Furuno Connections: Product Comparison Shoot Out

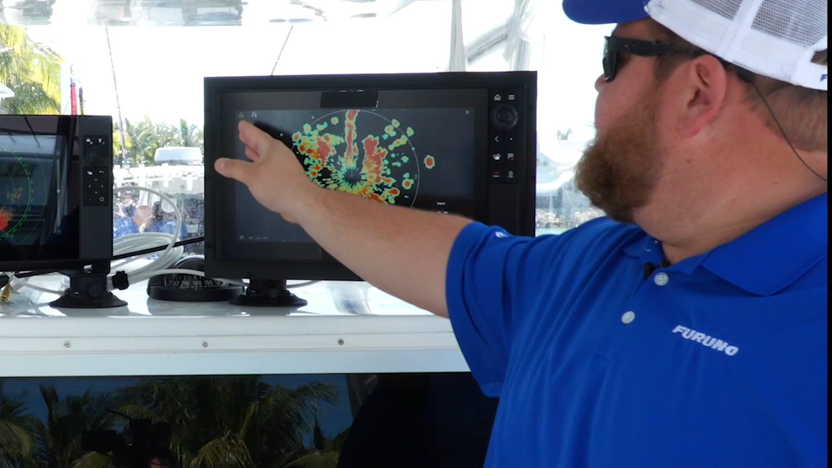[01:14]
We made sure that every unit had the latest software update, and each system was run using the default,
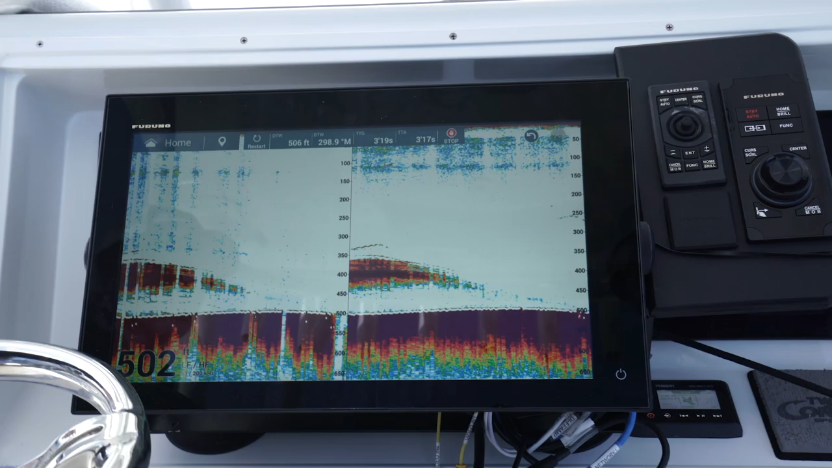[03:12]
We can do a lot of things with that. We're going to hook it up to a 275 LHW transducer, which will give us a fair comparison with all our competitors.
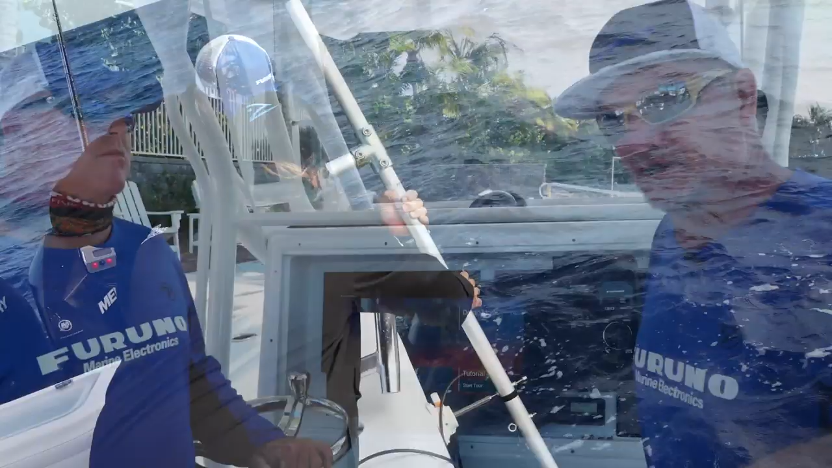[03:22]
Additionally, we have DRS 4D NXT Doppler solid-state radar, a famous radar that's won a lot of awards and accolades.
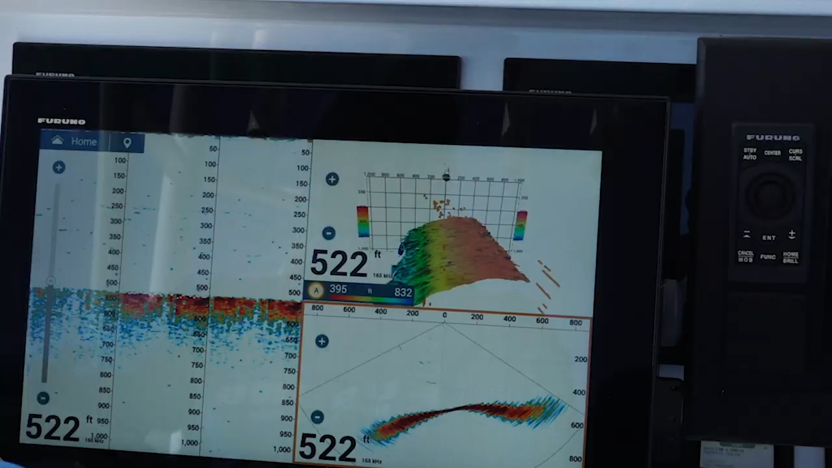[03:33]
On screen: depth 522 ft
And we also have a DFF 3D multi-beam sonar built into this system as well,
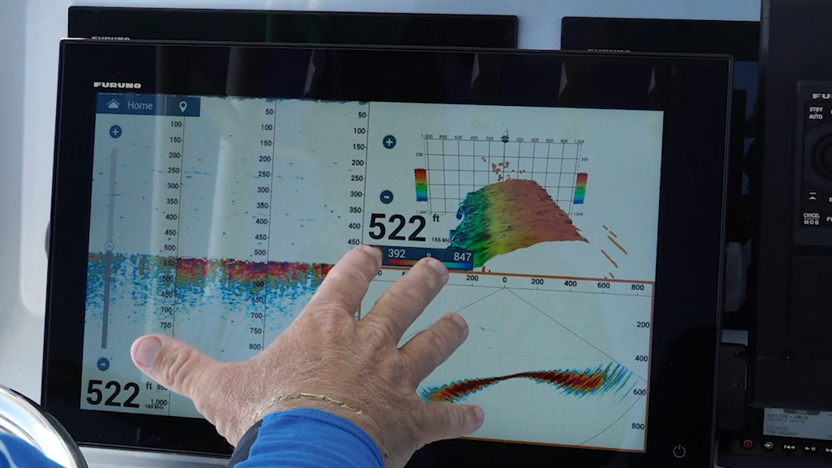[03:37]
On screen: depth 522 ft
or on this boat, that's actually going to allow us to compare the side scan capabilities amongst our competitors.
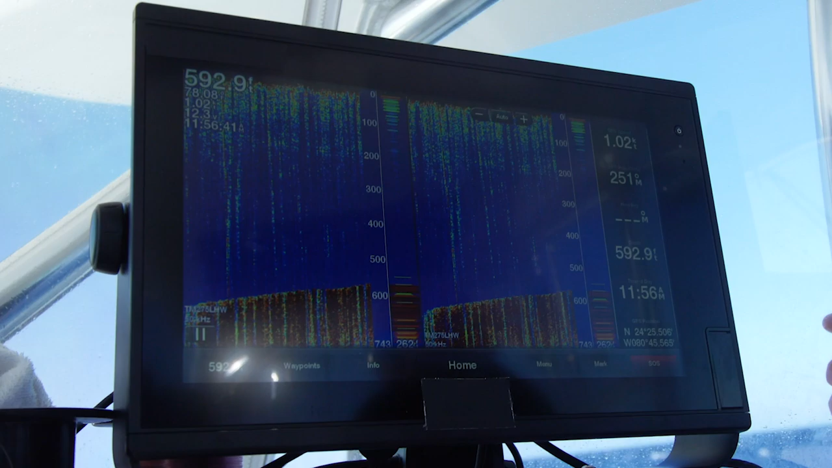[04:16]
that comes with a dual-channel one kilowatt chirp and also a 24-inch solid-state Doppler radar.